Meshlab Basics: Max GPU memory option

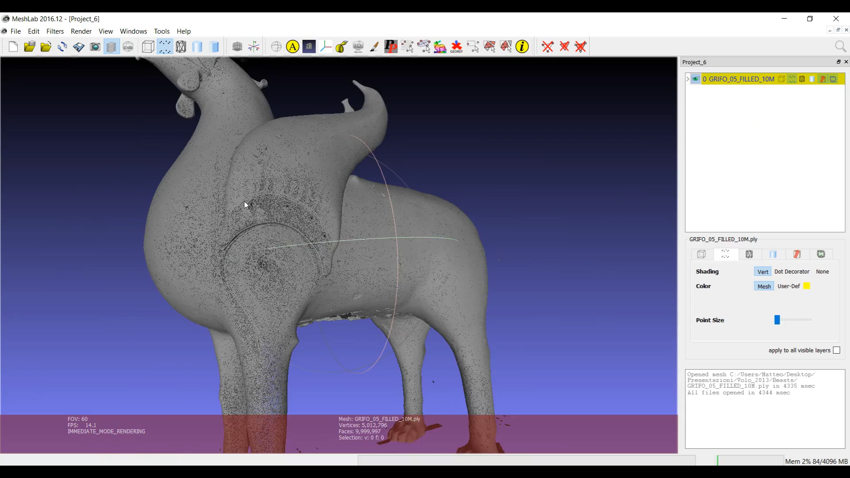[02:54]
And then whenever I want to make something, I can switch back to the visualization of the triangles. Well, essentially, why this is happening? I have more than 4GB of graphics memory and I wasn't able to handle 10 million triangles.